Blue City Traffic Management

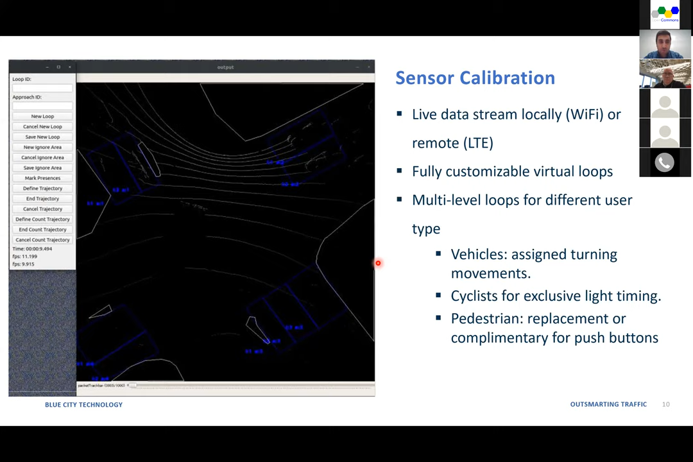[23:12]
So including the detection occupancy count flow, different type of traffic data, everything will be processed locally there, but on the safety, uh, aspect part, because we need to do more like heavier processing on the trajectory data between different road users. Once we have the trajectory data.
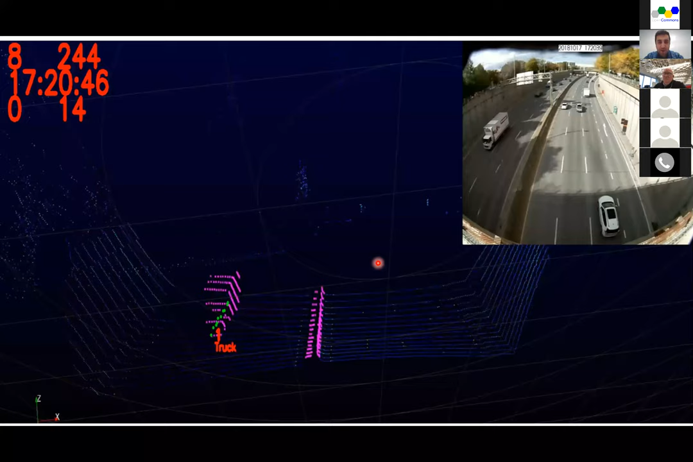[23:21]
So let me go back to this point. Yeah. So once we have all those green, uh, green points for different objects. So we send, uh, like that, those trajectory data with their class of the objects and everything to our platform. So on the platform side, we aggregate all those data. We, we, we just, uh, check like different safety metrics to, uh, to generate like a safety analysis. So yeah. So on the processing side is processing everything,
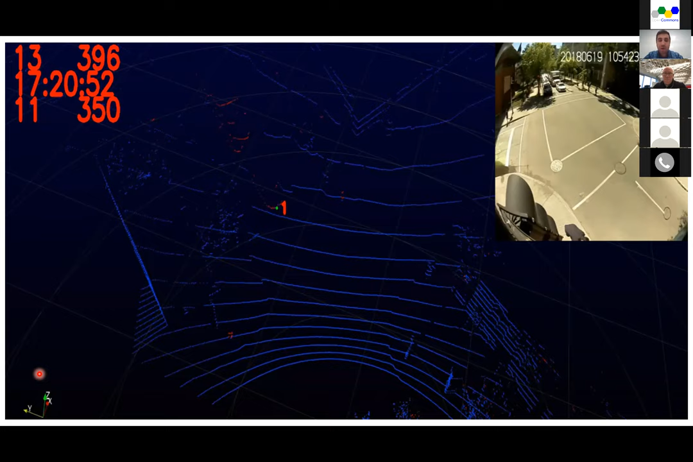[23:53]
generating all the traffic data and platform side is more like on predictions and analytics that we can get out of the, the traffic data.